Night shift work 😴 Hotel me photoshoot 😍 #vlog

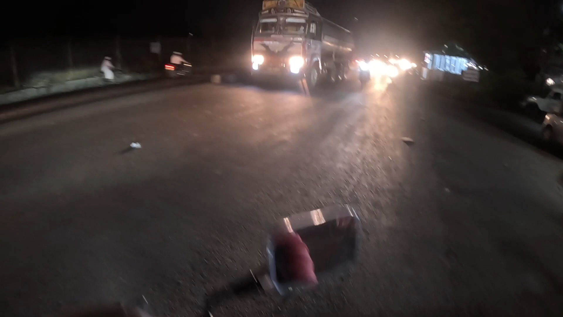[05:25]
अगे रस्ता क्रोस करना जोड़ा समखल के अच्छा वहां मेले आपने ग्रीस के उपर से जाने का था